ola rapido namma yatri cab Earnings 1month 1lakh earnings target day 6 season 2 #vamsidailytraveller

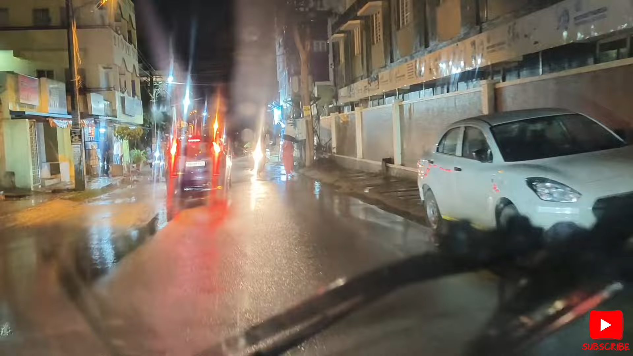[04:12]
ఫుల్ తడిగా ఉంది. కావాలి, వర్షం వస్తేనే మంచిది. ఎందుకంటే ఇన్ని రోజులు ఎండిపోయిన బావులు చెరువులు అనేది ఫుల్గా నిండిపోతాయి. బాగా వచ్చింది, వాంచి పడేసింది అసలు. చూడండి ఎన్ని నీళ్ళు నిల్వన్నాయి ఇక్కడ.
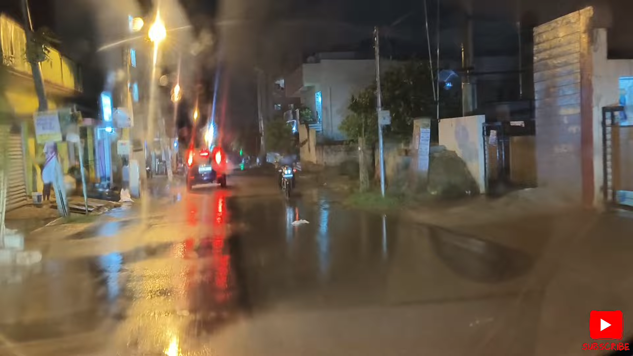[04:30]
సో కొన్ని చోట్ల అయితే ఇంకా బండ్లు టూ వీలర్లు కూడా పోయేకి లేకుండా అయిపోయింది, అంత దారుణంగా ఉన్నది.
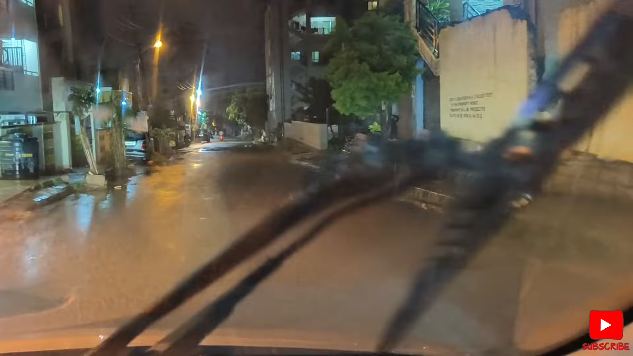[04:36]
సర్లేండి, ఇప్పుడైతే మనం పికప్ పాయింట్కి వచ్చేసినాం. పికప్ చేసుకొని డ్రాప్ అయిపోయిన తర్వాత చూద్దామండి.